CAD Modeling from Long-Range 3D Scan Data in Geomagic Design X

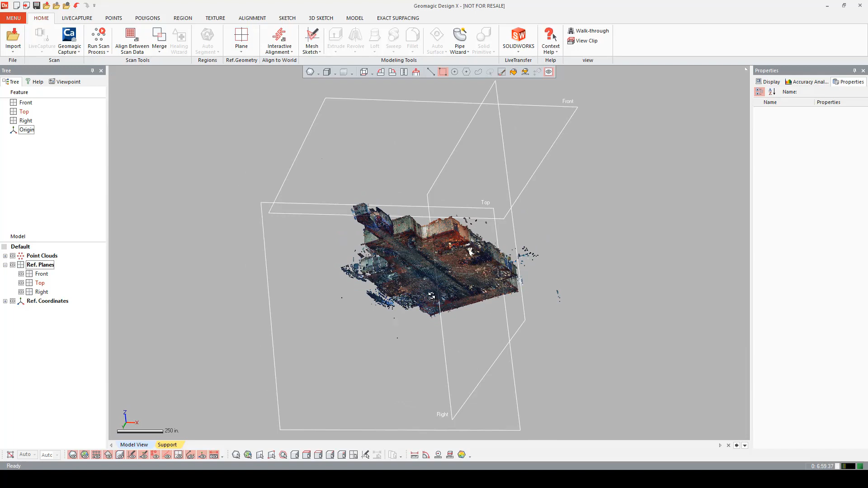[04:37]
Scan registration is usually accomplished in other softwares like Cyclone or Scene. But in DesignX's alignment tab, under the scan to scan group, we have sphere registration and target registration tools. The sphere registration command roughly aligns point clouds by matching target alignment spheres. A couple of reasons for use are one, combining multiple scans that are too large for one scan. Another being combining multiple scans that require the use of target alignment spheres.
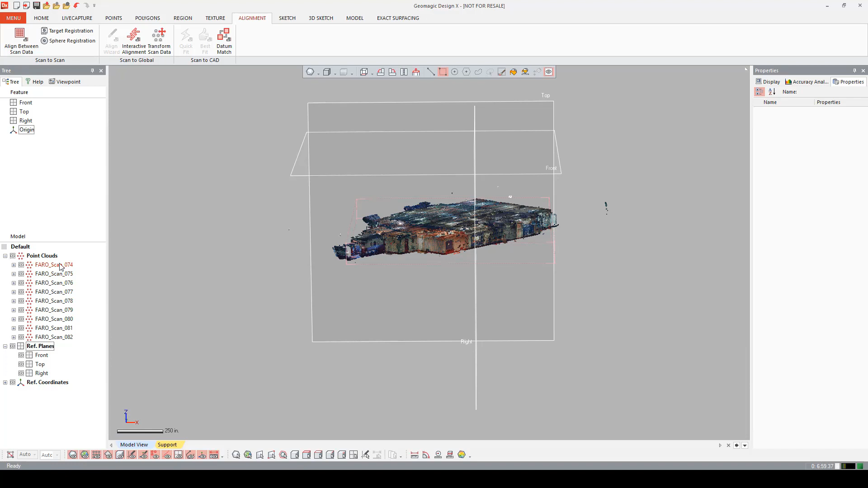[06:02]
Since this data has already been registered in Faro's scene software, what I want to do now is I want to combine these point clouds. As I said before, I have nine different shots, so I want to make that one. I'm going to go into my point, my points tab. I'm going to go and open the combine tool.
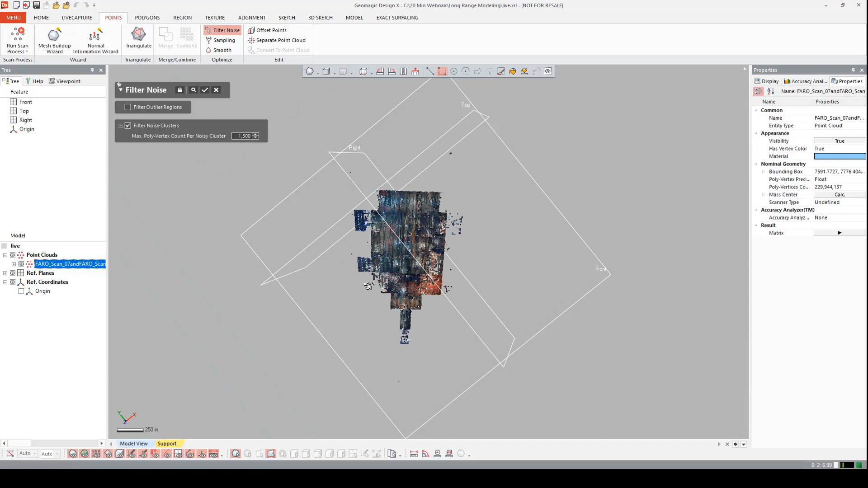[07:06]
So I'm going to exit out of this tool. I'm going to hide the planes. I'm going to bring up my polyline selection tool. So this is going to select the main portion of the body here.
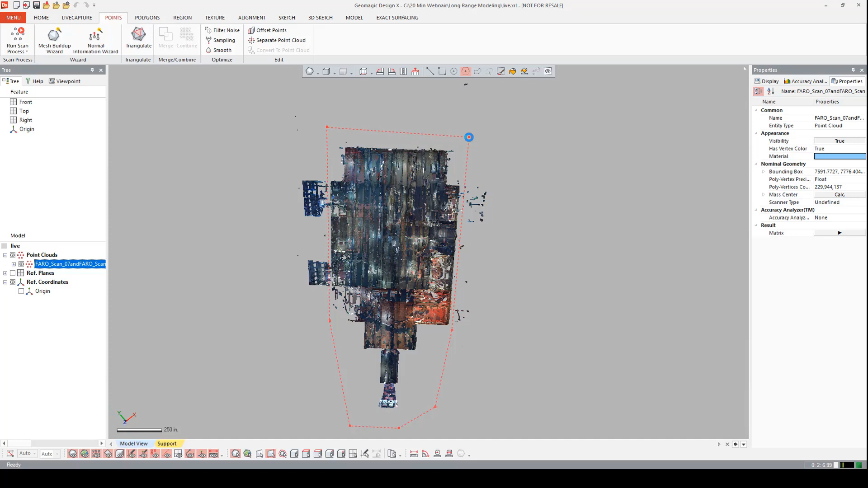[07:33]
And once that main portion is selected, I'm going to do an inverse selection.
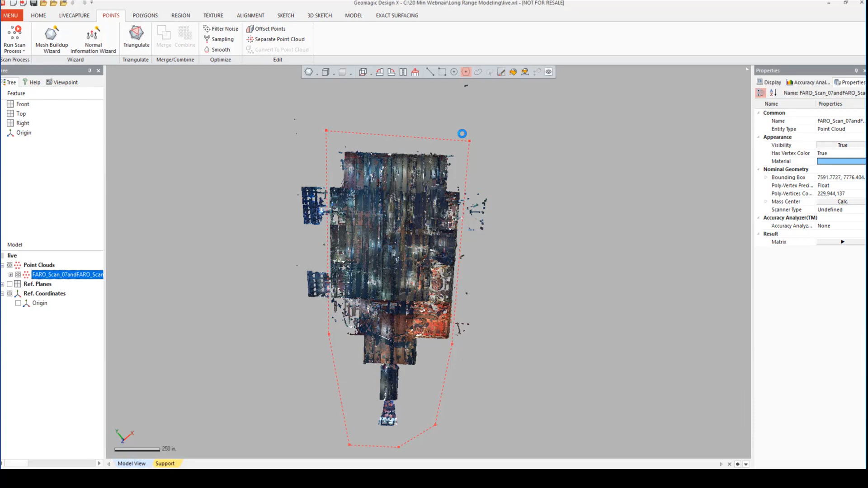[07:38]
And I achieve that by right clicking
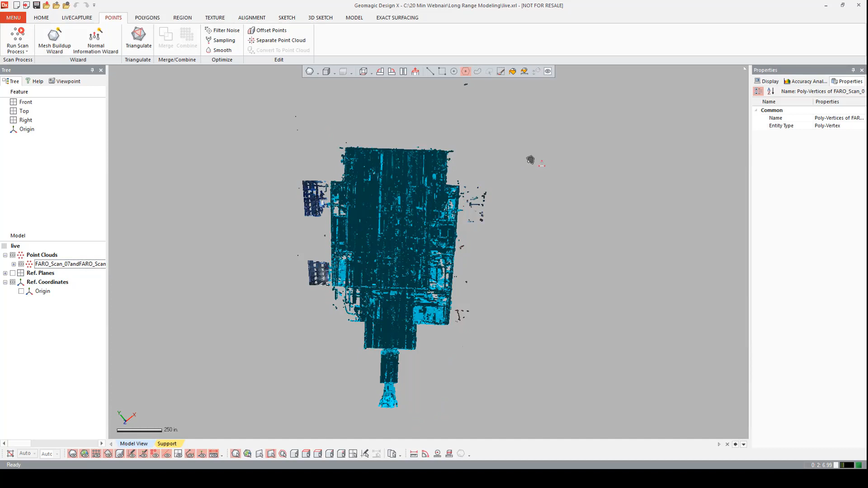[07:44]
in the scene and going to inverse poly vertices. And now you'll notice that all the noise is highlighted. Now I hit delete.
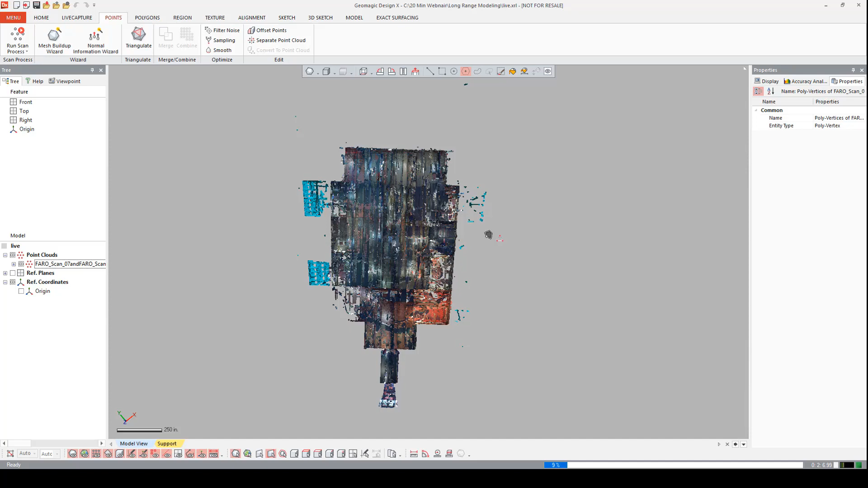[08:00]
Now that the noise has been deleted, I'm going to have to sample the point cloud. I'm going to go up to the sampling tab. There's two ways to sample a point cloud. One is uniform ratio, which reduces the number of poly vertices uniformly by the ratio of the poly vertices. During uniform ratio, I can give the point cloud a specific value. For this demonstration, we're going to do uniform distance.
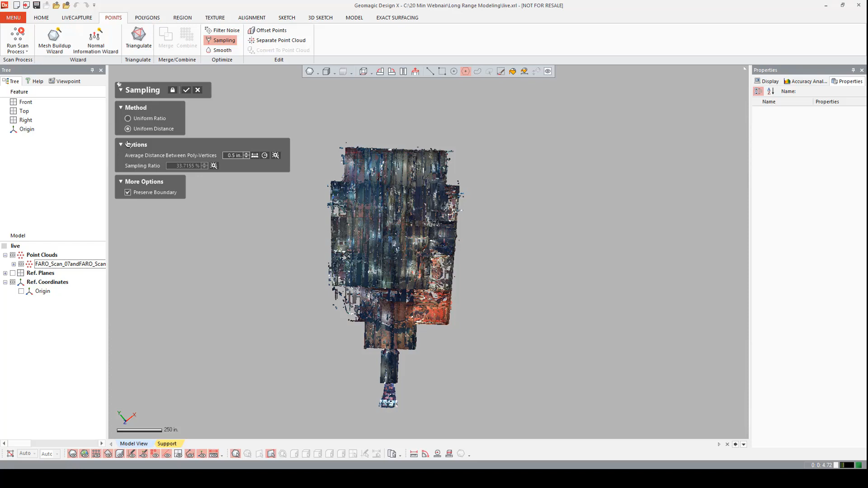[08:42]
Uniform distance reduces the number of poly vertices so that poly vertices are uniformly arranged by an average distance. This method removes redundant poly vertices and constructs a grid type point cloud. And let this run. Now that we have the point cloud sampled, we can come over and highlight it. Come back over to poly vertices count. And notice that now we're roughly working with 35 million points.
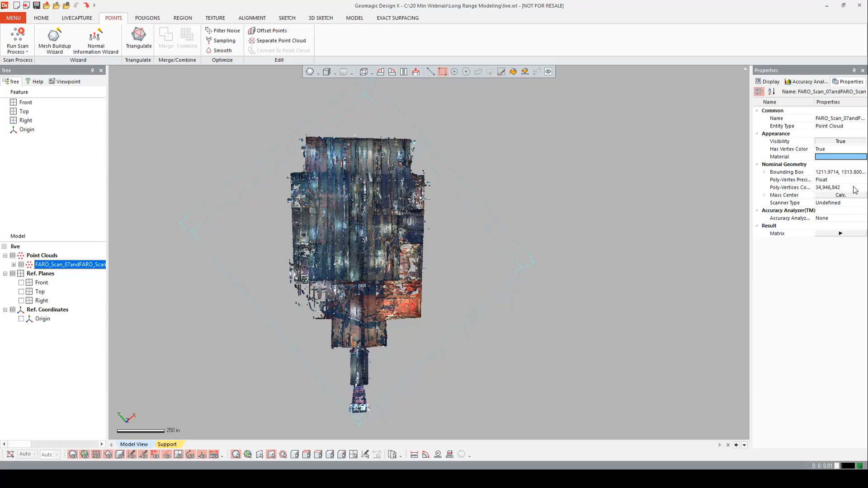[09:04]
Our next goal is to align the point cloud to the world.
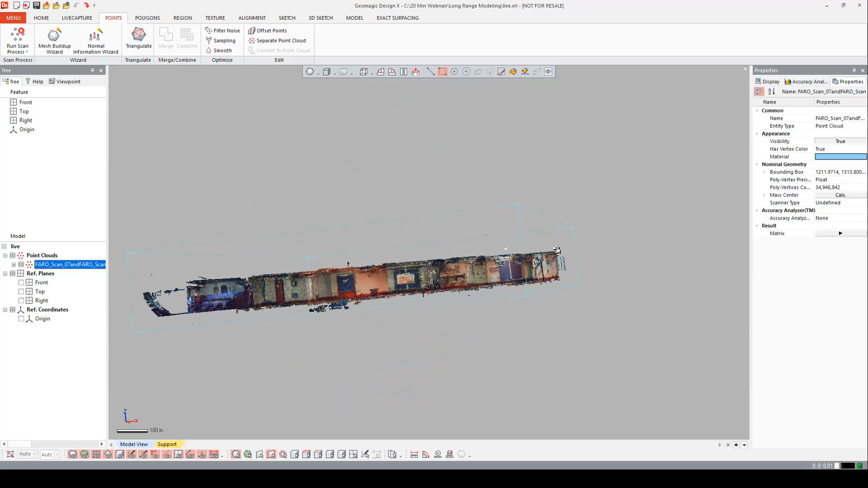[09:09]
And how we're going to do this is by making perpendicular planes.
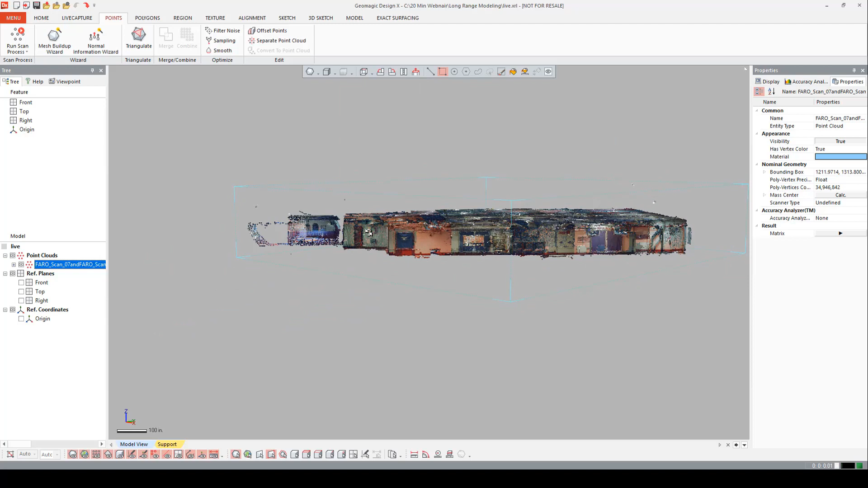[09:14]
But in order to do that, we have to set a view clip. How I'm going to do that is orient the part.
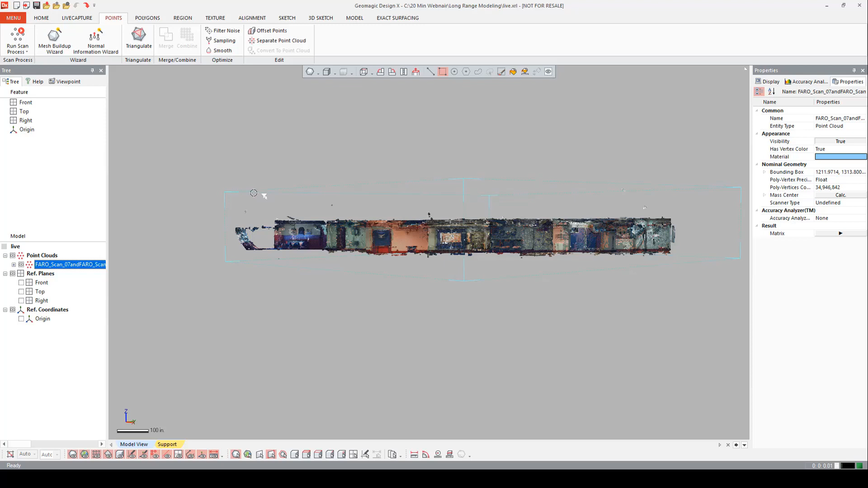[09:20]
Make sure select through is on.
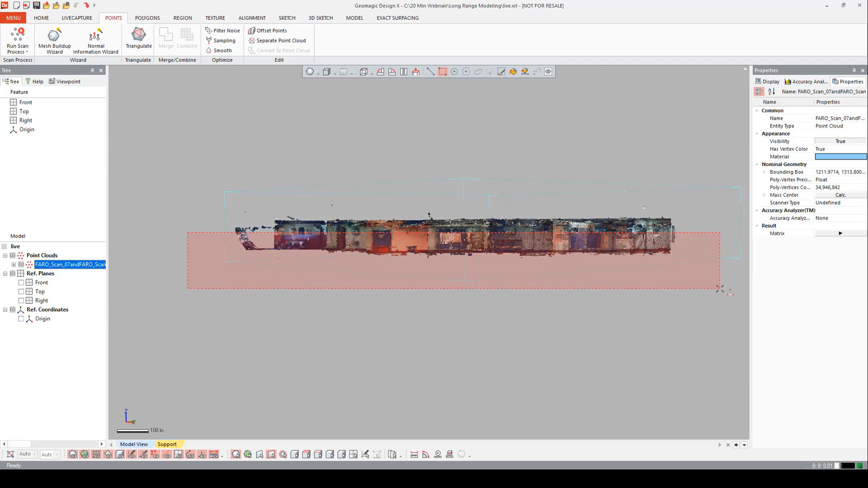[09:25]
Come in here and highlight the bottom portion of the point cloud. If I right click and space, I can say set view clip from selection. And now you notice I can see the floor area.
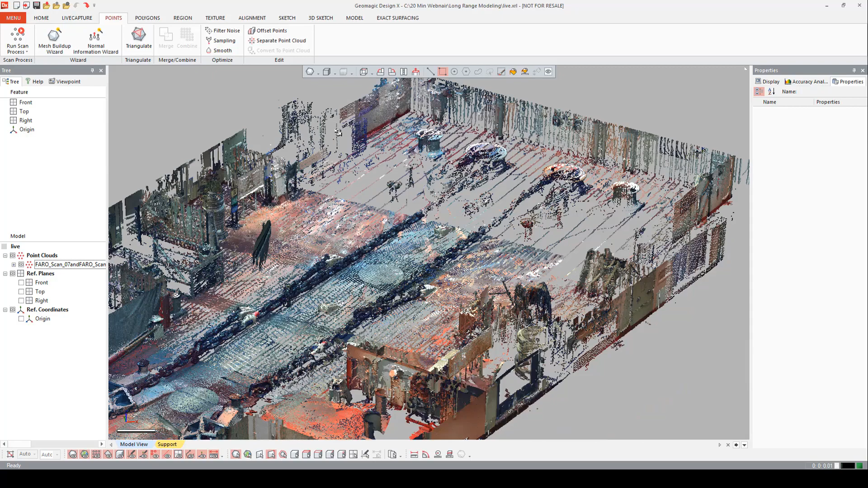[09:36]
What I want to do now is go into the display tab.
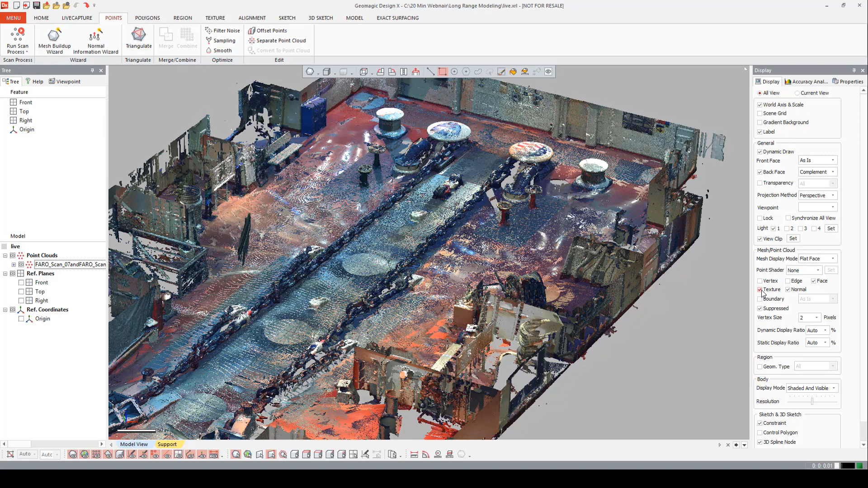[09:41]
And turn off the texture. Okay, now let's make some planes. I'm going to go into the model tab. I'm going to open up the planes. I'm going to come in to extract.
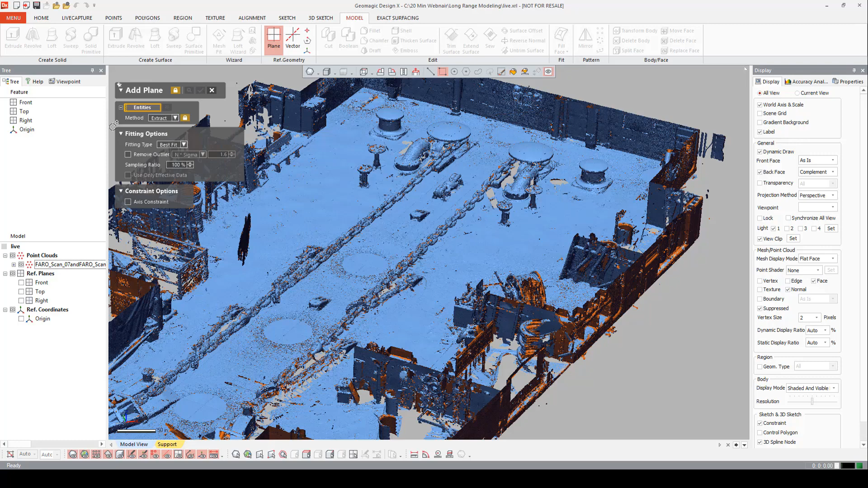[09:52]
I'm going to get my paint brush. And I'm going to start making the z-plane.
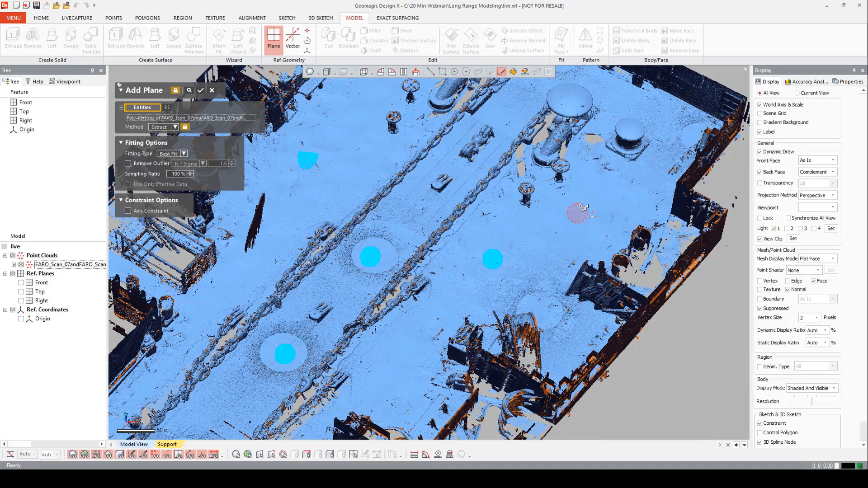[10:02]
Each one of these selections is a ton of points.
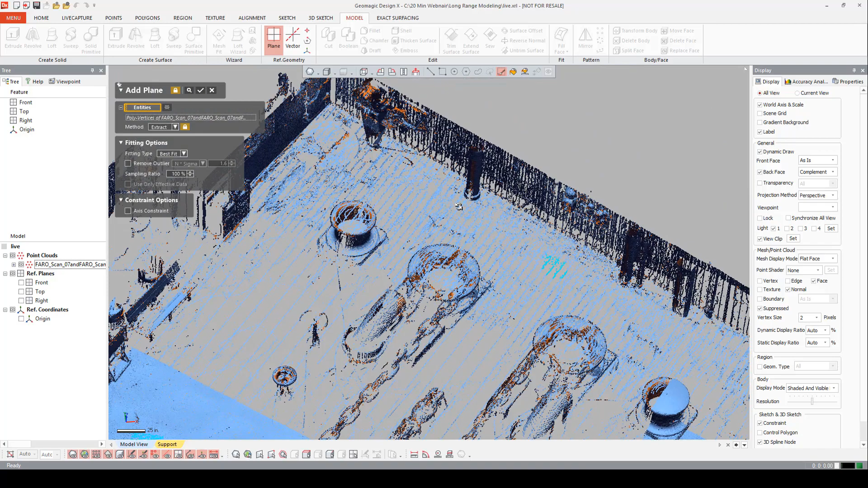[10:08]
So you don't have to really paint the whole floor. We're just trying to get an average. We have best fit selected.
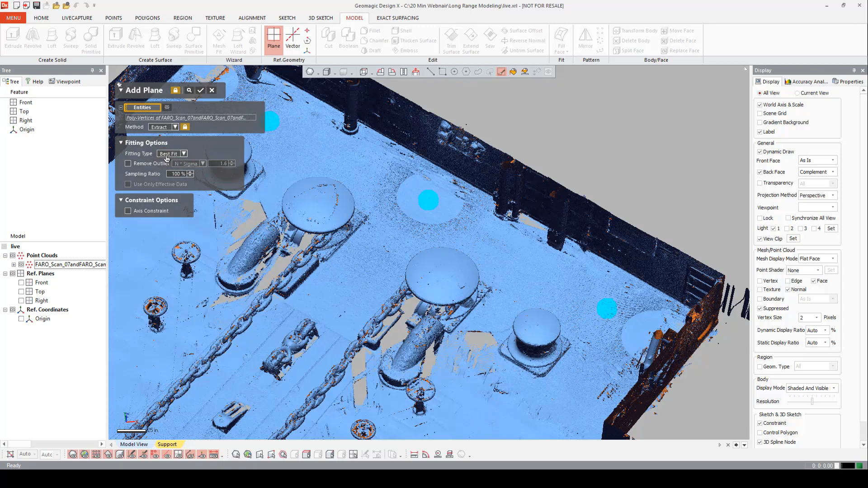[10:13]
So let's have a little preview.
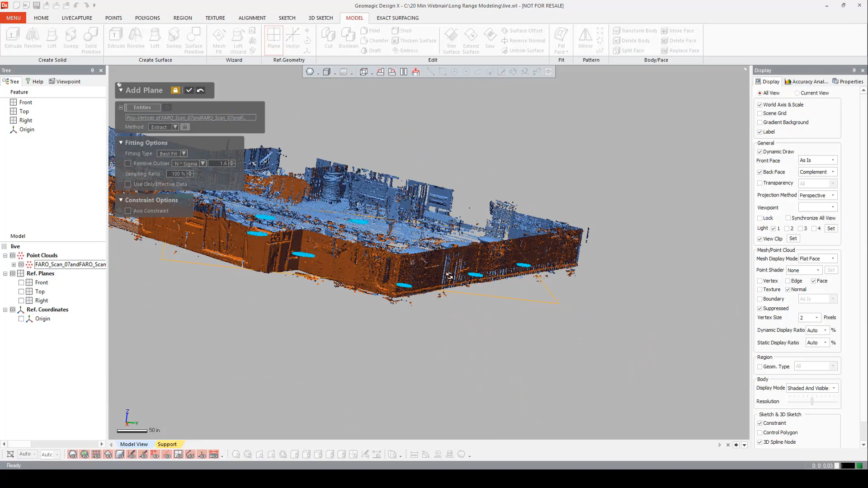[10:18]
If we preview, that looks pretty good. Let's accept that.
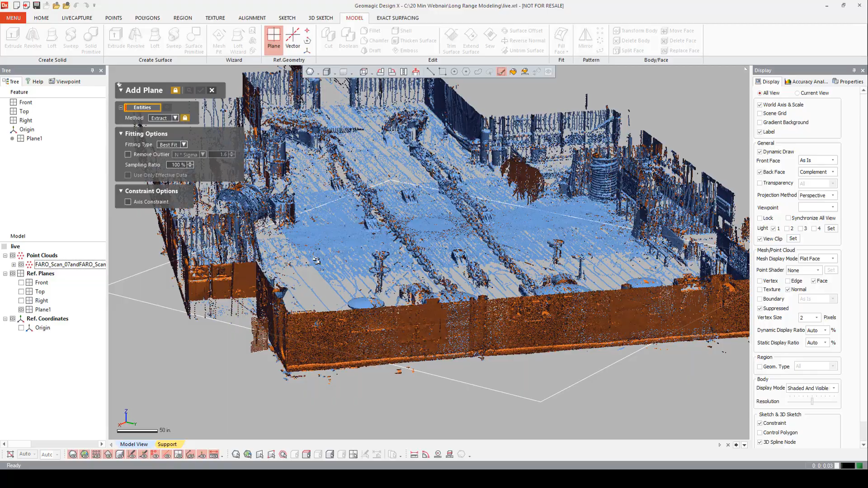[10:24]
Now we need an average plane going through the middle. How we're going to accomplish that is by getting two planes,